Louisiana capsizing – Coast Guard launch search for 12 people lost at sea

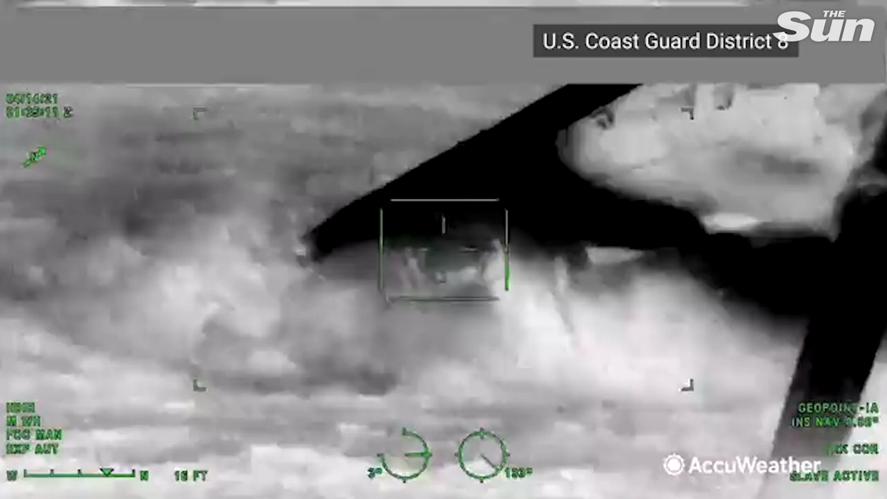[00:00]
Coast Guard cameras show waves slamming into the side of sea core power.
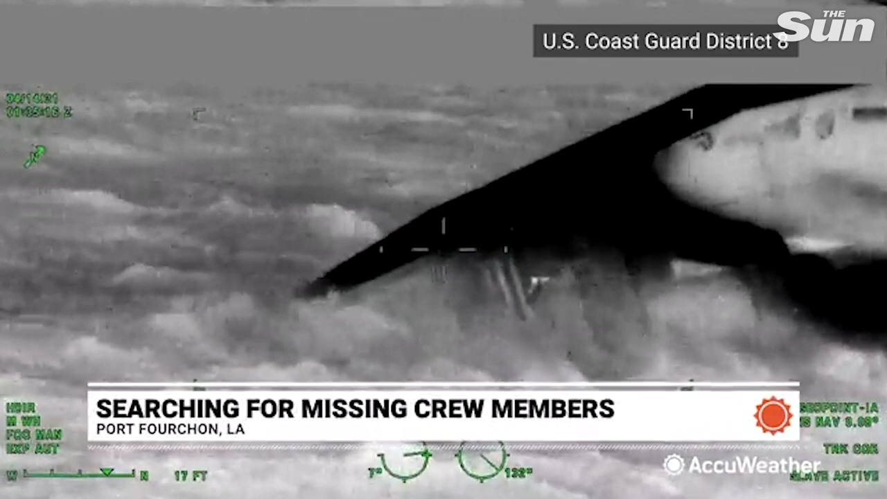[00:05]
The 129-foot commercial vessel capsized 8 miles off the coast of Port Fouchon Tuesday afternoon when powerful storms ripped across the Gulf.